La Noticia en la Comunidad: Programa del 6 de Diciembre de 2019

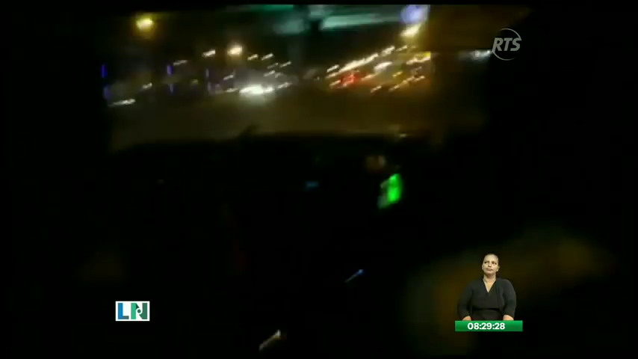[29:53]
Fueron minutos de peligro y una persecución que terminó con una tentativa de asesinato. Compañero, va a cerrar la vía, confirme.